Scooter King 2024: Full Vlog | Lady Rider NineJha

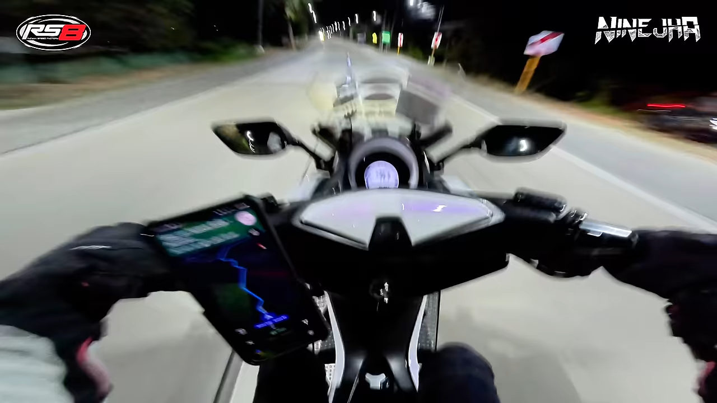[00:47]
Ayan guys, nakikita nyo naman, chill ride lang ako ha. Stretch yan, pero ang bagal ko lang ha.
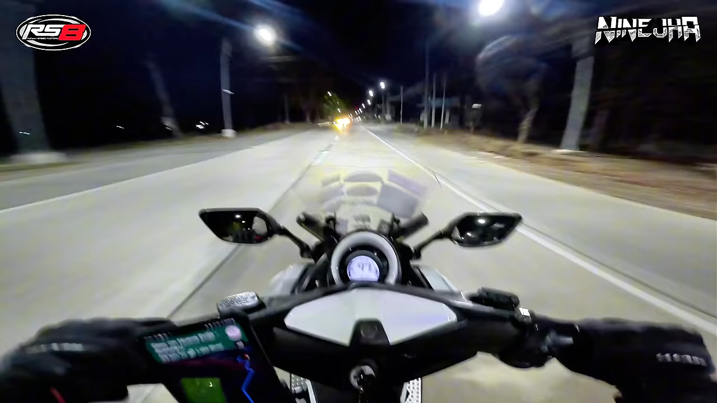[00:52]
Chill ride lang tayo because alam nyo na, ingat na tayo ngayon. Scooter King version 3, let's go. Marami nang gumuhit sa amin eh. At dahil laki yung trunk ko at first time na ito ni Utol, hindi tayo pwede magwaswas. Wag muna tayo bumakbak ha!
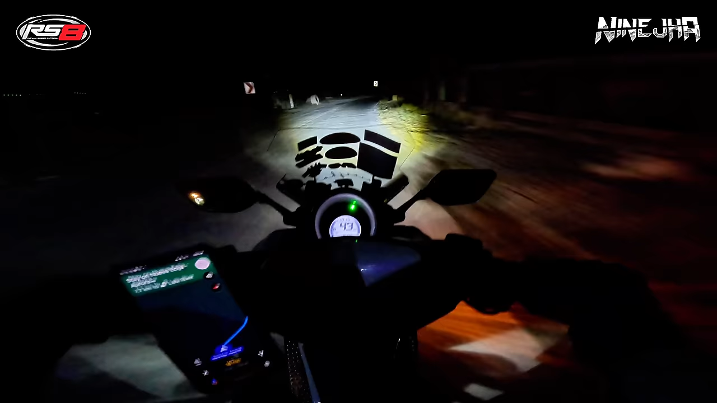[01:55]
O, dandahan kasi, may mga bato buhangin. Huwag na muna. Okay. Let's go. Anti-bankingan to. Marami nang guguhit sa atin. Oh my God.
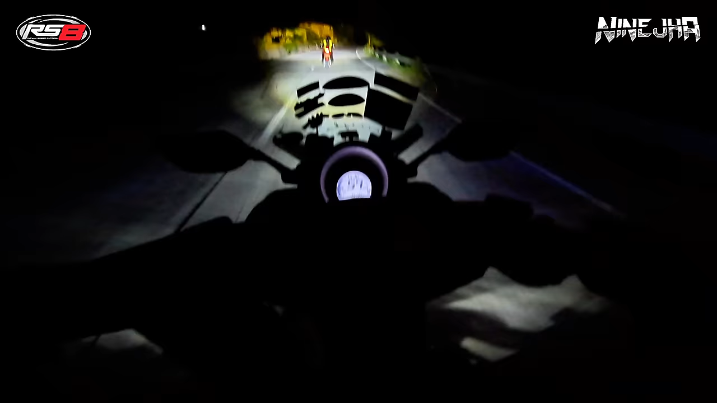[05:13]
Kasi hindi rin ako sanay na wala sinusundan dahil mahina yung mata ko sa dilim. So, sige, mauna na siya. Tingnan natin kung paano ito bumangking-bangking. Pero sabi ko wag bumakbak dahil nga first time niya to. Ang lamig sa bundok! Lamig-lamig! Kahit ganito kalagayan ko, mag-participate ako. So proud of myself!
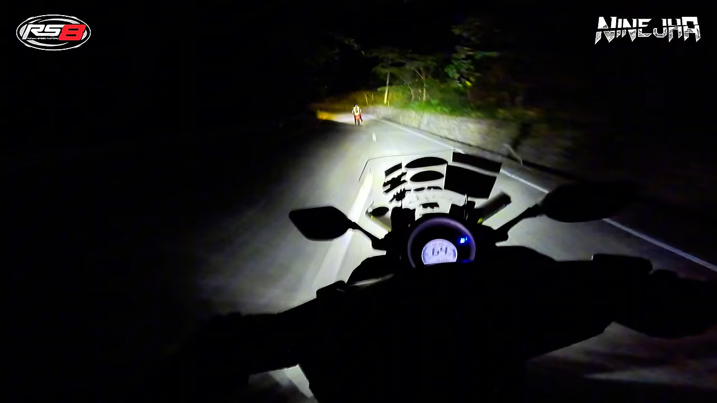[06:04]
After a year, nakapag-scooter king ulit. Grabe si Utol, oh. Naiwan ako. Meron talagang reason kung bakit hindi ako pumabakbak, guys. Wala ako sa kondisyon. Siko na yan sa'yo?
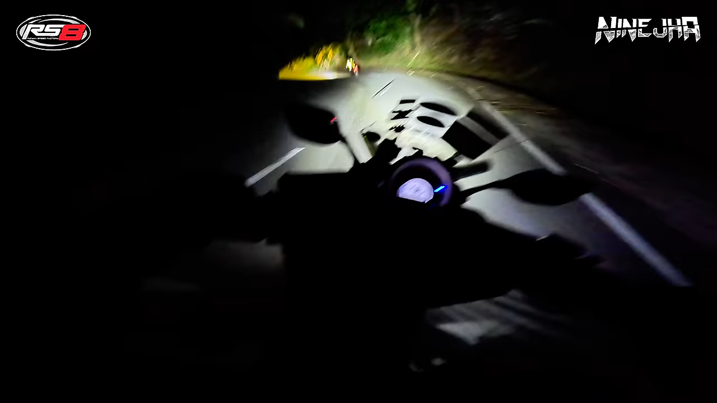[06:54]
Sarap ng daan, oh. Spalto. Hey! Si Utol na yung pinauna ko. Siya pa rin nauna. Naalalayan po, eh. Aga yata manakit ng likod ko, ah. Dalawang oras pa lang kami nagdadrive, sakit na ng likod ko. Papunta na tayo, guys, sa first checkpoint. Sarap, ang lamig ng hangin.
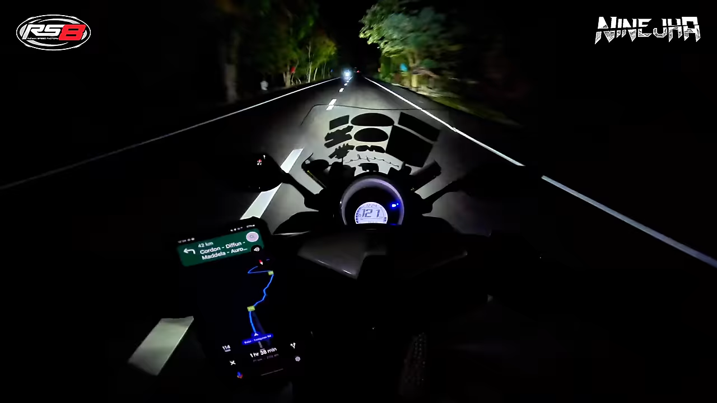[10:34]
Naalala ko nakaraan nandito kami ni Papa. Lakas ng ulan. Sarap dito. Alam mo yung pakiramdam na maganda ng kalsada. Tapos pumapaspas sa'yo yung hangin na malamig. Ito yung pinakagusto ko. Night ride. Totoo talaga ang throttle therapy. Oops.
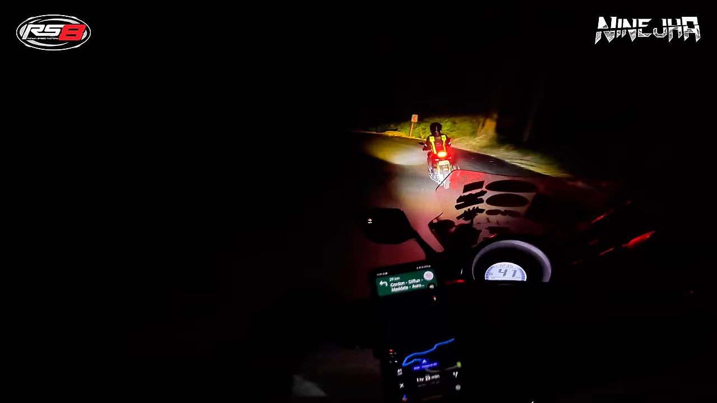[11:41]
Tapos wala pang linya yung kalsada. Tingnan nyo naman yung mapa guys. Super sharp ng curve. Tapos downhill pa.
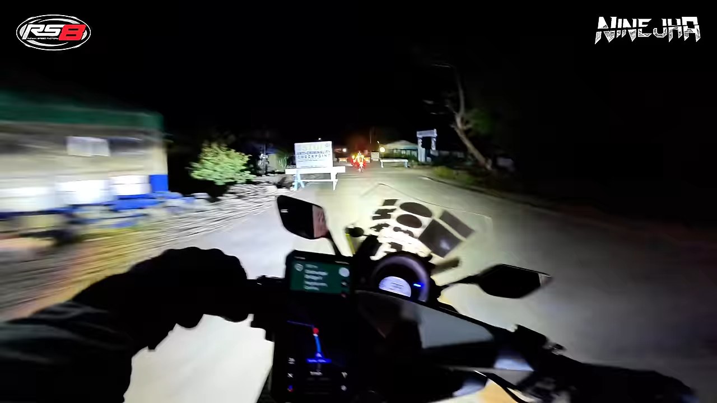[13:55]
Alalayan po namin kayo. Off to second photo ops. The Dismungal Bridge 2.
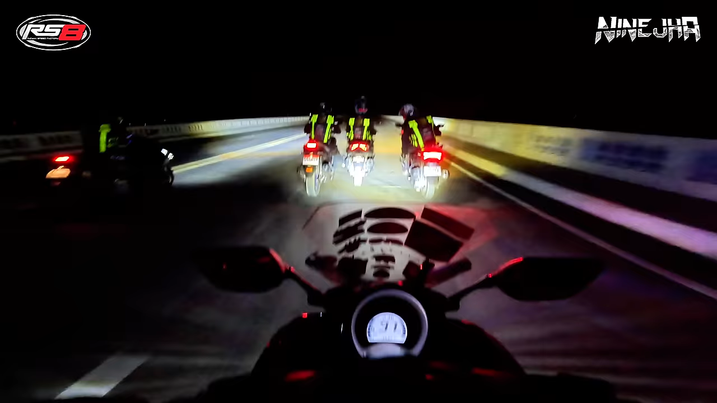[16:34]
Go guys! Yan! I love the view here.
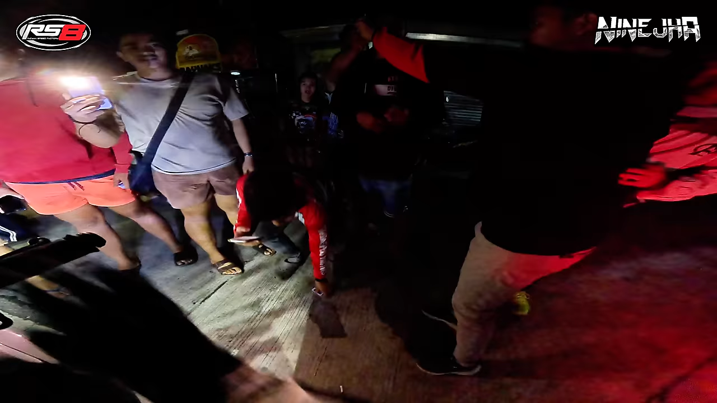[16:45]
Cutie! Yan! Shoutout po sa mga nasa Madela. Yung supporters natin sa Madela. Hello! Thank you po! Go na po kami! Thank you!
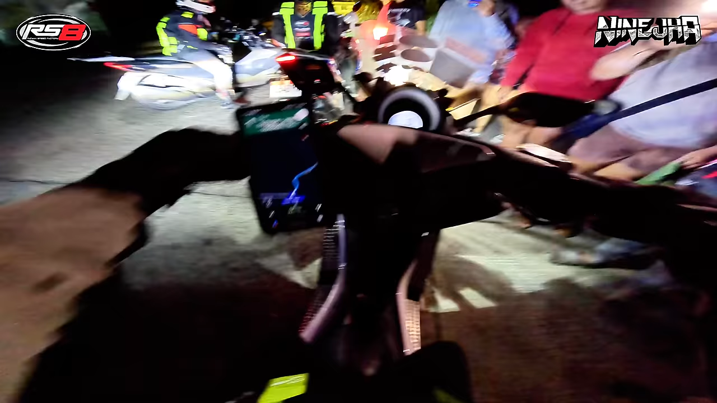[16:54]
Hey guys! Pa-wheel tech kawaya na tayo. Kaya lang may harang.
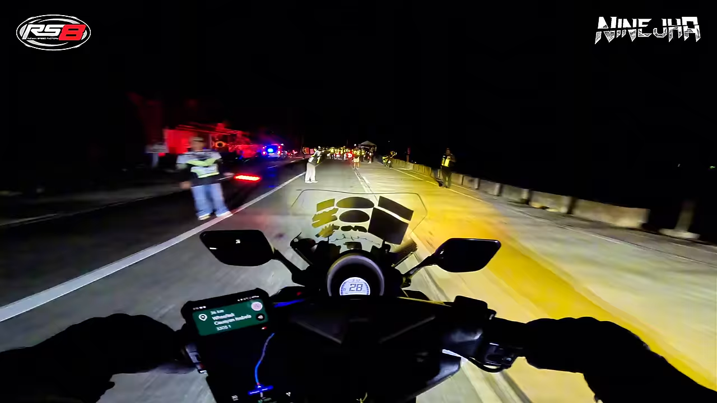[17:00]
So, na-hold tayo dito ng PNP. Dito po muna, sir. Huwag didikit doon. Okay. RCR mo, tsaka lisensya.
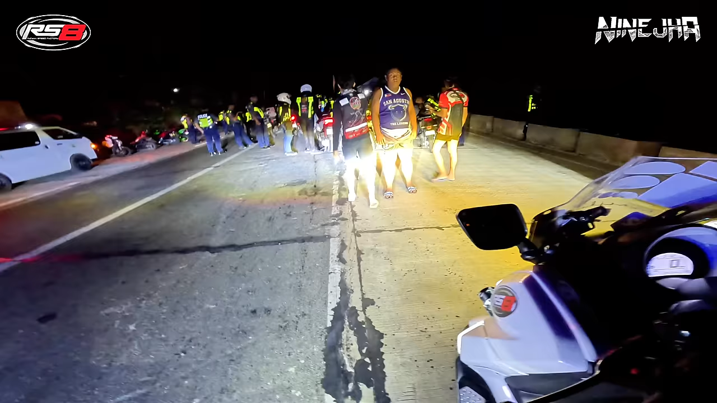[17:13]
I-check po ng PNP. Good evening, sir. Good morning pala.